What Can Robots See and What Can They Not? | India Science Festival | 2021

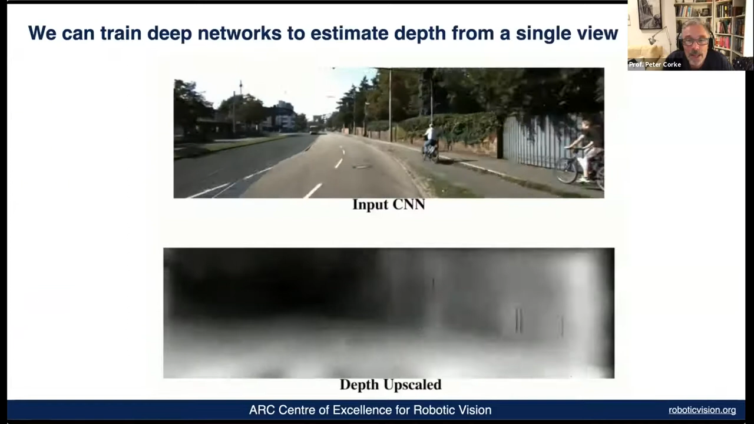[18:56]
We can imagine the depth in the scene. So the bottom picture here, things that are brighter close to me and things that are darker further away.
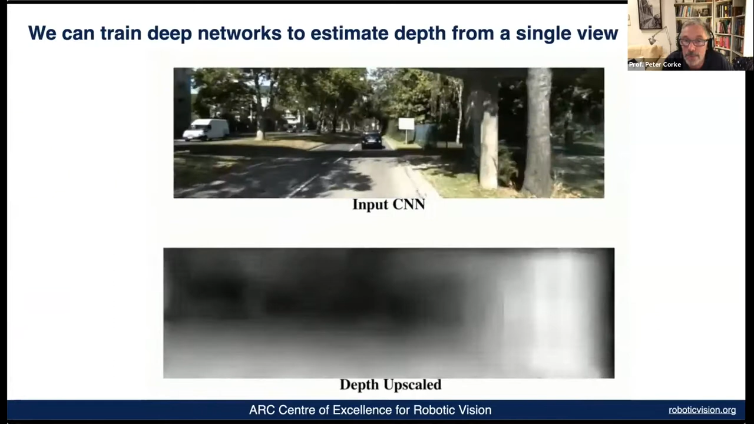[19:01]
So it's imagining the three-dimensional structure of the
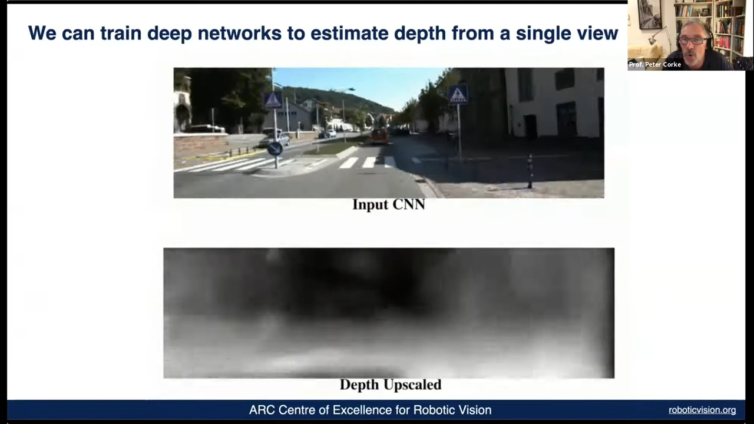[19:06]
world from a strictly two-dimensional picture that we see at the top. In this picture, the bottom image, the pixels, are being color coded according to what sort of object they are. So the pink represents ground, blue represents a car, red represents a human being.
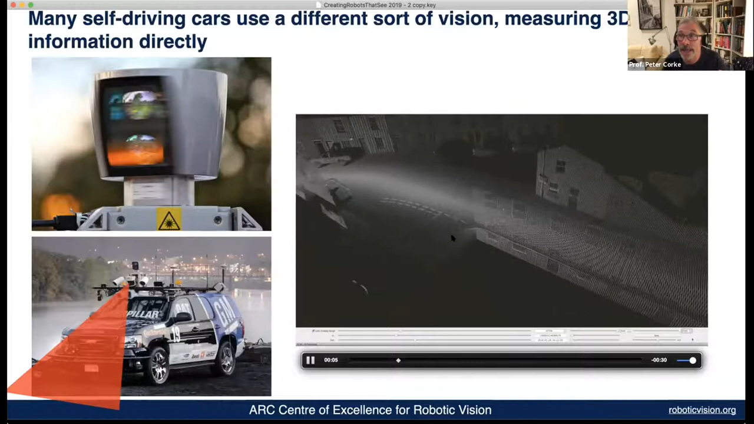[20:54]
They use other sorts of sensors where they reflect laser beams off everything in the world and create real three-dimensional images of the world directly. But Tesla has gone sort of against the current and they have a lot of cameras in their car. So what you see in the right-hand side of this is the views from the many cameras, from some of the many cameras in the Tesla, and this is sort of how the Tesla autopilot is visualizing the world.
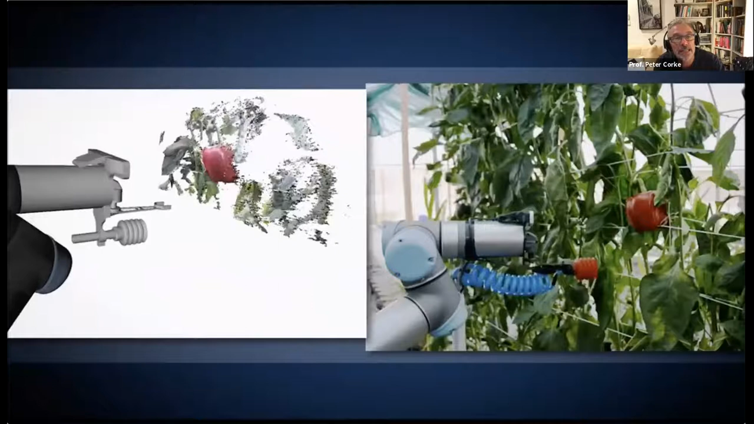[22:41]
It's taking a few different views and on the left hand side you can see the robot's conception of the scene. It can recognize the fruit very clearly in that. It figures out the right way to move to approach it, grabs it, moves in,
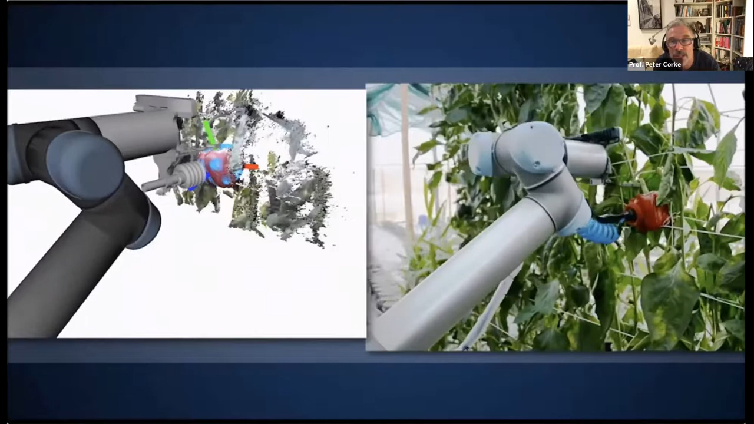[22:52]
cuts the stalk and ends up with the fruit hanging in its hand.